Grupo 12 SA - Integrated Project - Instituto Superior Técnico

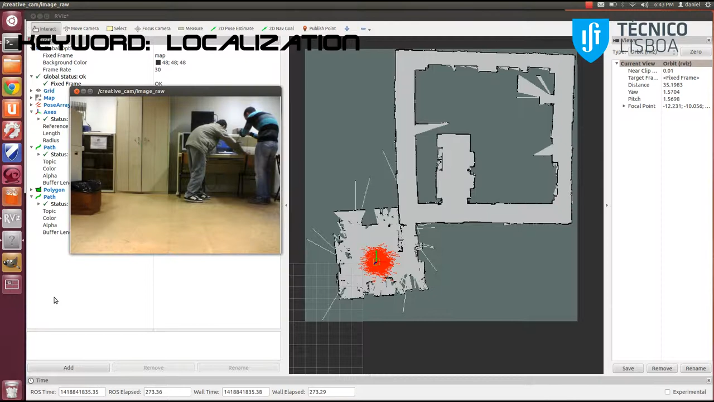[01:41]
This system uses the Monte Carlo localization approach, which uses a particle filter to track the robot's pose against a known map. The algorithm receives the information from a map server, readings from the lasers and the odometry, and the output will be estimation of the position.
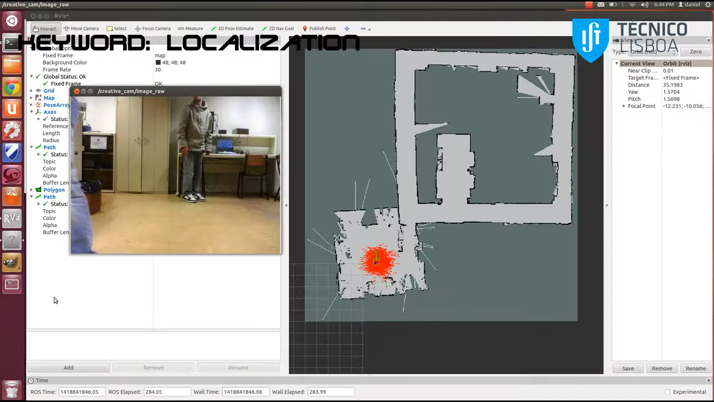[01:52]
In the beginning, where normally there is no information about the robot's position, it is possible to give the algorithm an estimation about the robot's position, and that will make the particle conversions faster. In this model, we tested with all particles evenly distributed, and the algorithm converged. Noticing that we don't know where we are, the algorithm adapts and generates a lot of particles, which is computationally expensive.
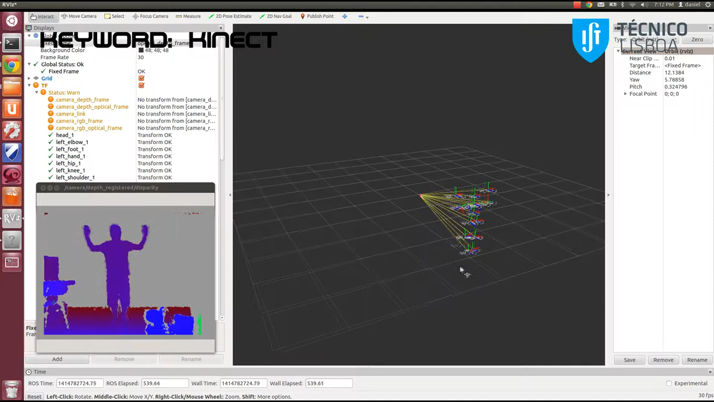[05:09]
To facilitate the integration with the project, we was used the OpenE library through the OpenE Launch and the OpenE Tracker packages.